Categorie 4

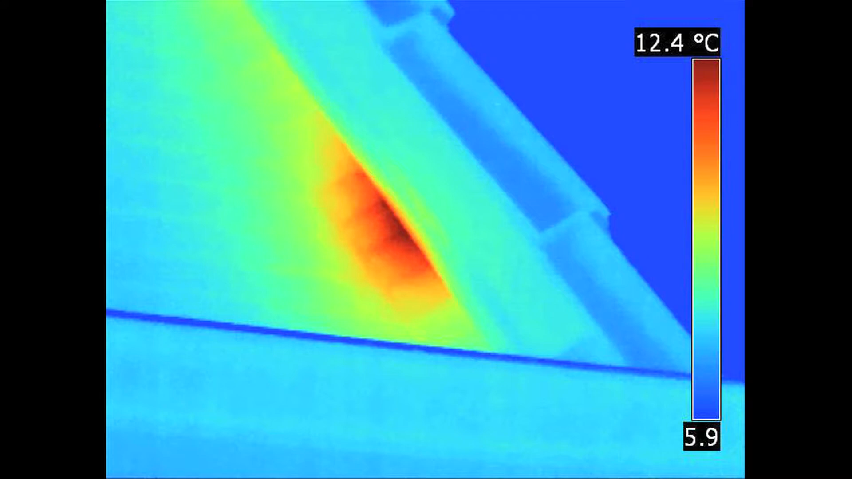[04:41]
On screen: scale top 12.4°C
Dus dan kunnen we kijken of de isolatielagen op een juiste manier aangebracht zijn.